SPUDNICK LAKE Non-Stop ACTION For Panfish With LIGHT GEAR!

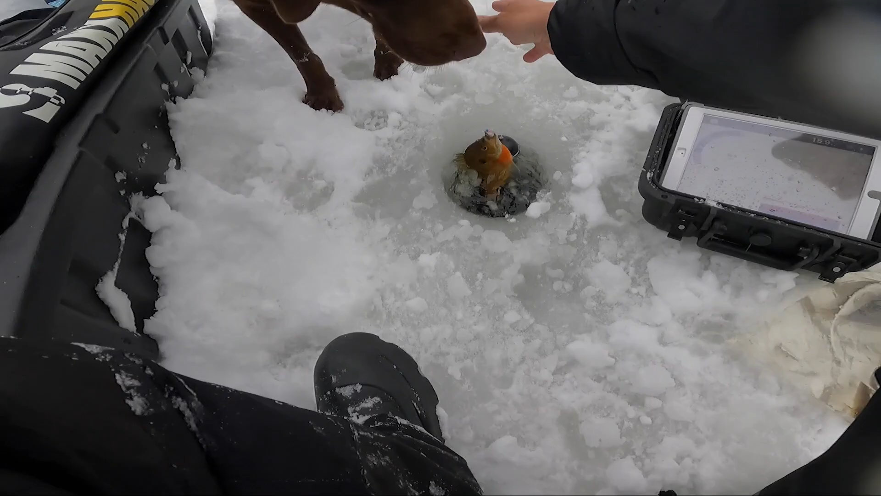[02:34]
Oh big bluegill. It's so big it's so rad. That's a huge bluegill man. I got to show the camera this guy.